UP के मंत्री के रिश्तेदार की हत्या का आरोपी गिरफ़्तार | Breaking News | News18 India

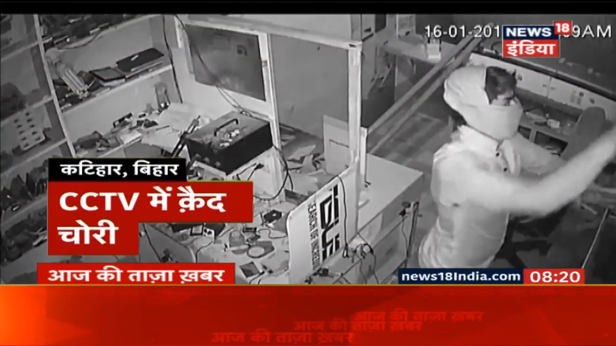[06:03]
बिहार के कठिहार में चोरों ने एक मोबाईल की दुकान से पच्चास हजार के मोबाईल और पाँच हजार रुपए चुरा लिये। लेकिन उनकी ये चोरी सीसी टीवी में गयद हो गई।